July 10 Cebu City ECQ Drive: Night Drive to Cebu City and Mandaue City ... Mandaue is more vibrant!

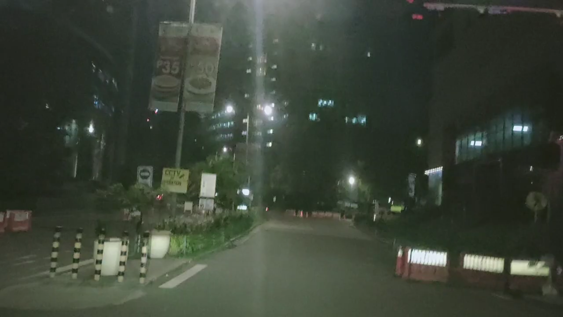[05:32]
Full center. BPOs. That's really dark.
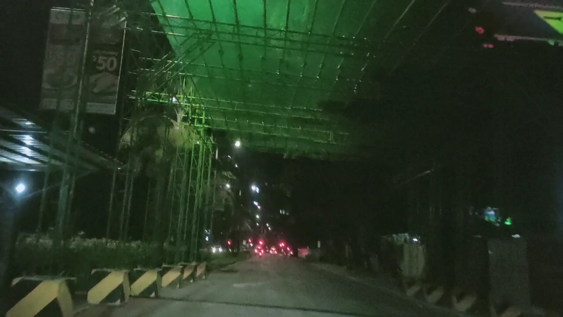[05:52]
Slow down. Approaching speed hump. This is Cebu City. Pretty dark and creepy, eerie.
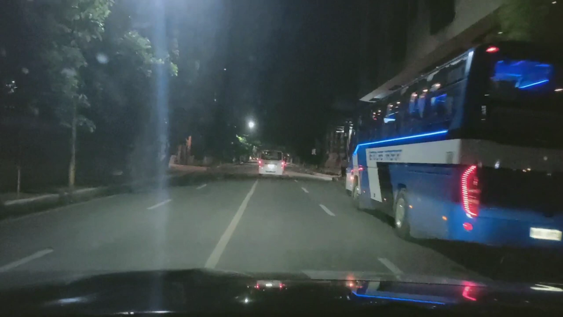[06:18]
Cebu City, it's so dark already, even gas stations are closed. And it doesn't look like this. Never, it never looks like this. Even at like 2 a.m. this place is alive, supposed to be.
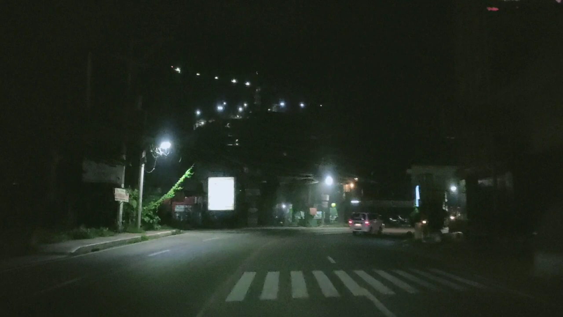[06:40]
But no, tonight, it's dark. Even my wife's favorite milky place is closed. Even Jollibee, it's not closed.
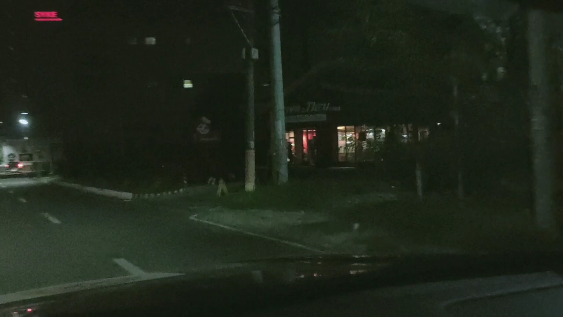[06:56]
It's really dark.
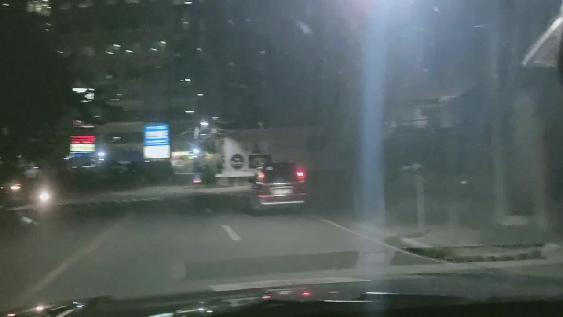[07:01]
Well, except for 7-Eleven and the pharmacy, establishment is closed. And we're gonna cross to Mandaue and see the contrast. This is Mandaue. No, it's brighter than Cebu, look.
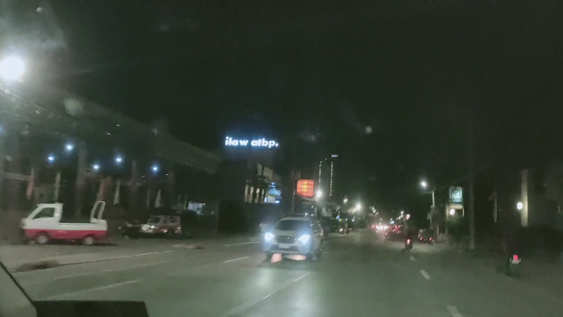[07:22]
They're open. The curfew for Mandaue is around 10 p.m. So, and plus there's dine-in now in many restaurants like ramen, Yushukan. I think in fast foods as well. Okay, we'll go here at this place.
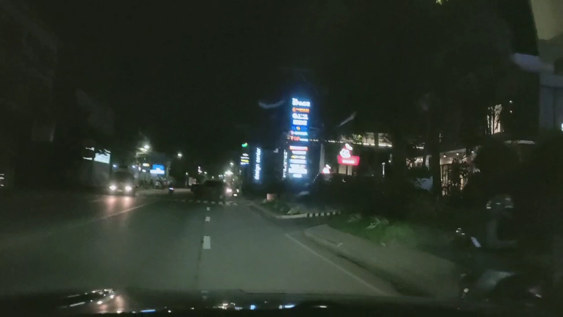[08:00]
Jollibee. Open. I don't know. Oh, there's people sitting down inside.
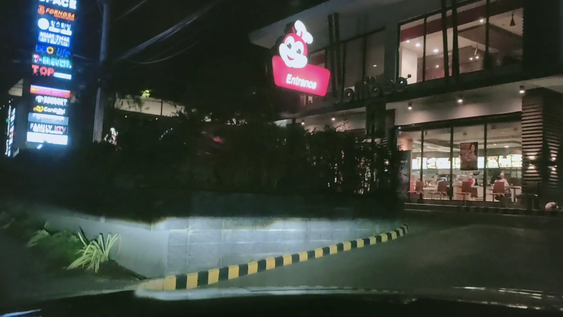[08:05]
But it's practically open.
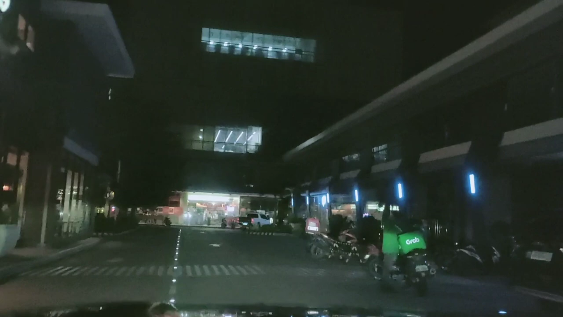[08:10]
And try out there.
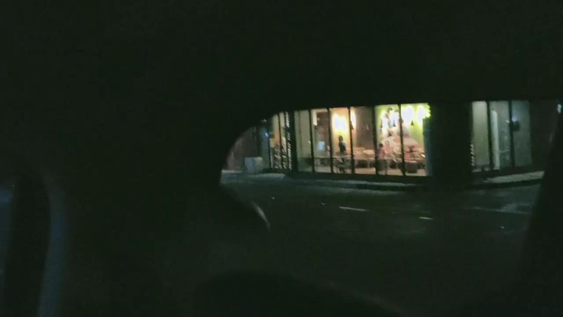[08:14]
Now there's dine in there. People eating inside.